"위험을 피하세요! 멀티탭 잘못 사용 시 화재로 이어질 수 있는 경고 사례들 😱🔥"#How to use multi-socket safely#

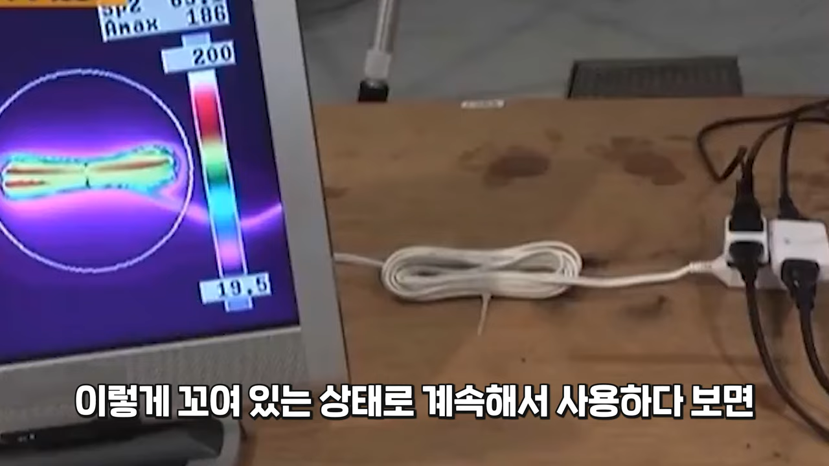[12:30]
이렇게 꼬여있는 상태로 계속해서 사용하다 보면은 열이 축적돼서 이 겉에 비닐이나 이런 것들이 녹을 수도 있기 때문에 만약에 내가 지금 좀 넉넉하게 사갔다고 하더라도 이렇게 푸신 상태에서 사용을 하시는 게 훨씬 더 안전합니다.